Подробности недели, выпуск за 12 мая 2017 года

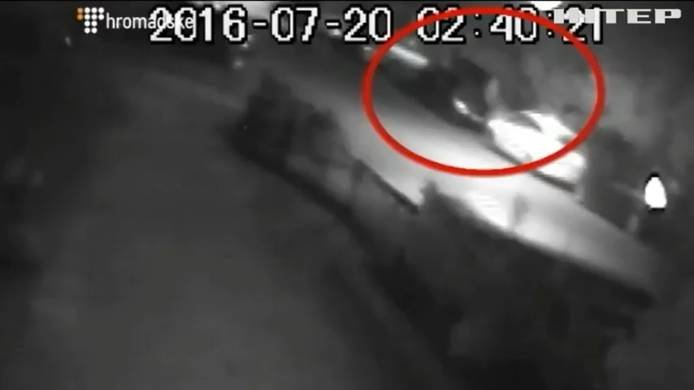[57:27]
Это и таксист, который оказался на перекрестке под домом Шеремета как раз тогда, когда убийцы уходили.